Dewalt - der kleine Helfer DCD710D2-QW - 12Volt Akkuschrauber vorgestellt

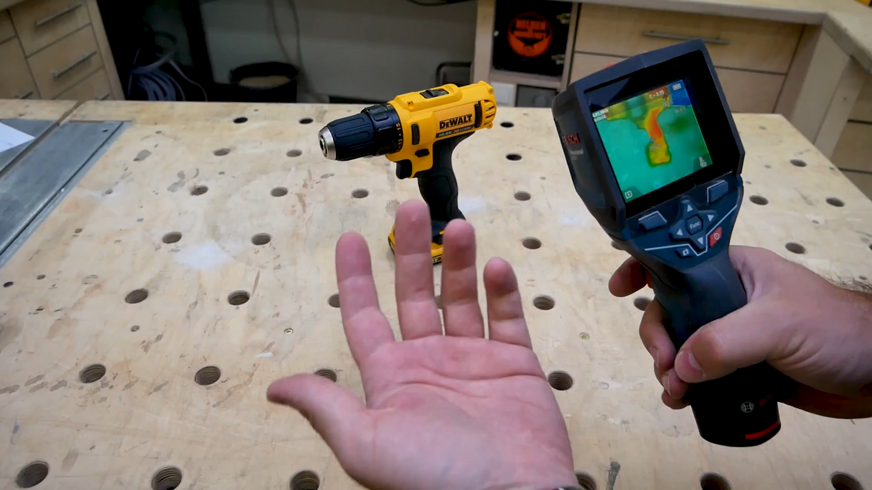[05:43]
Ich möchte euch heute mal ein Vorher-Nachher-Bild zeigen und zwar, wie heiß wird das Gerät eigentlich bei starker Benutzung. Als allererstes nehmen wir jetzt mal das Gerät, das ist völlig unbenutzt und steht jetzt einfach nur hier in der Gegend rum. Und gucken wir mal, wie warm das Ganze ist. Wir haben hier so in Summe 21 Grad, weil ich es eben in der Hand hatte.
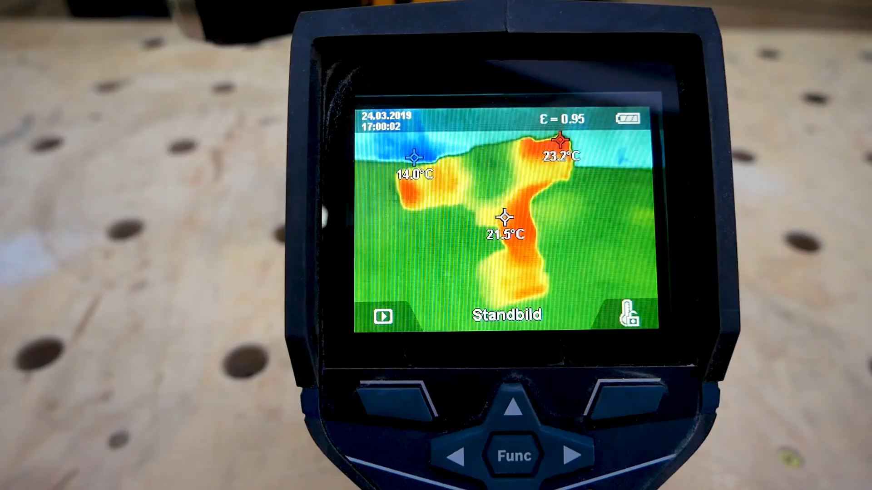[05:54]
On screen: spot 21.5°C
Als allererstes schauen wir nicht, ob er maximal Power hat, sondern ob er sich rechtzeitig abschaltet.
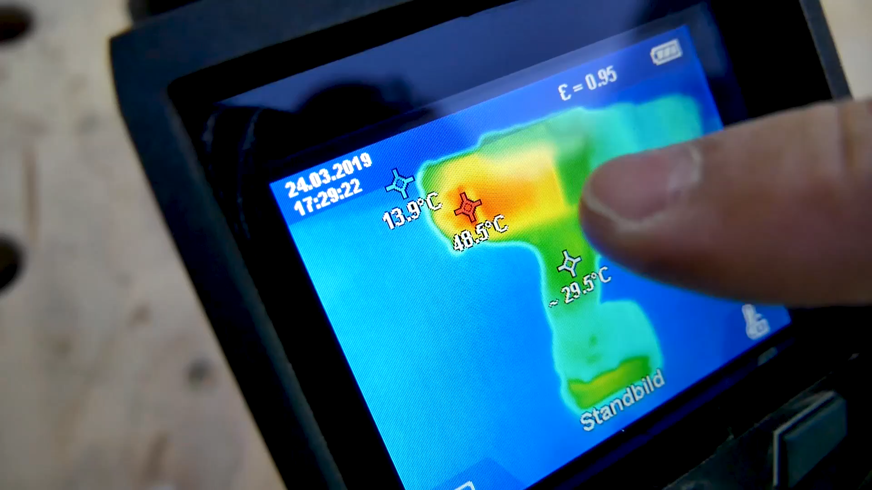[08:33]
On screen: max 48.5°C, min 13.9°C
Wie hier mal schauen, mit 48 Grad im Motor drin, muss man sagen, der Herr geht hier durch diese Lüftungsschlitze natürlich durch, ist es eigentlich ein sehr gutes Ergebnis.
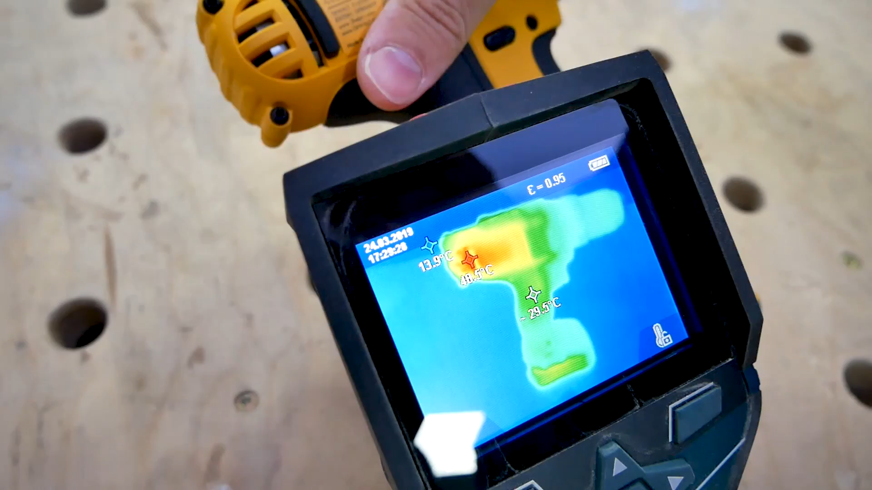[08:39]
On screen: min 13.9°C
Als Fazit kann ich nur eins sagen, er hält genau, was er verspricht. Er ist klein, kompakt, hat wirklich viel Power und der ist gelb.